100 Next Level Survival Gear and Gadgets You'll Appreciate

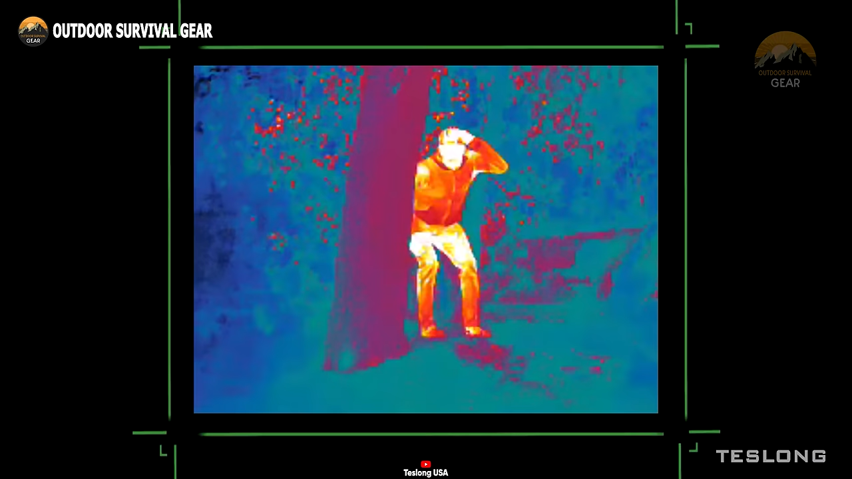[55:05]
with recognition capabilities of up to 260 yards.
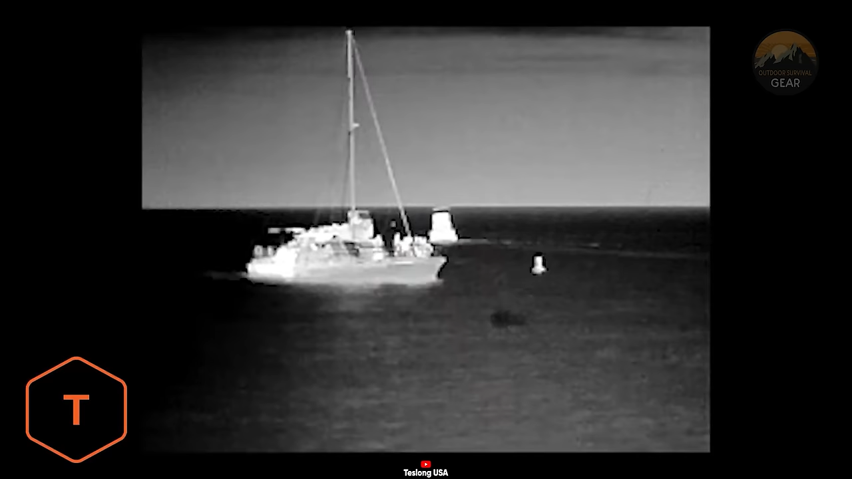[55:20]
This versatility aids in distinguishing animals from their
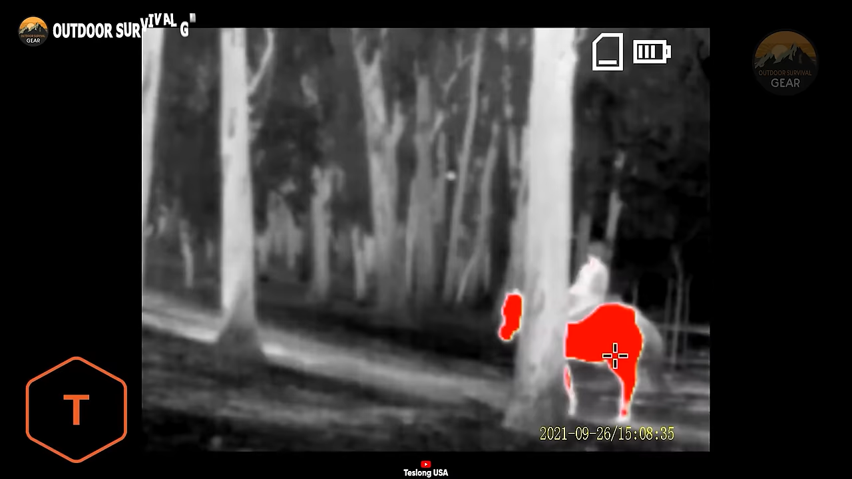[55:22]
surroundings and tracking their movements in low light scenarios.
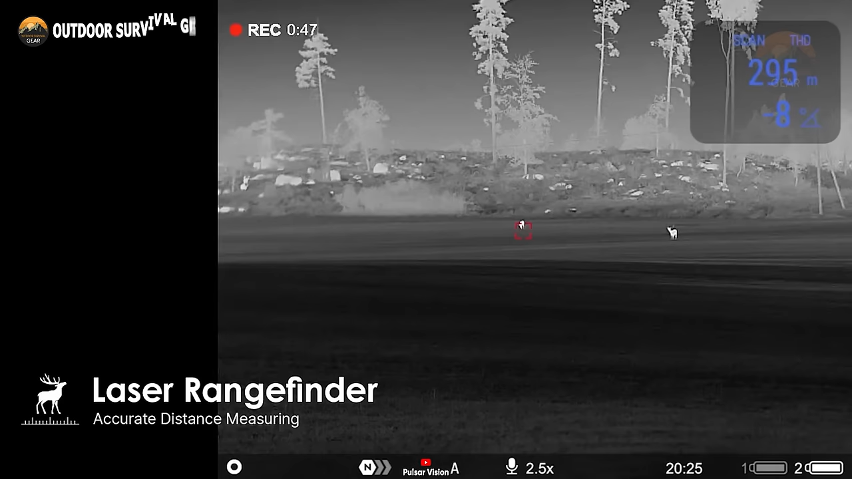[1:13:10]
In addition, the built-in laser rangefinder allows you to measure distances with an accuracy of 1 meter.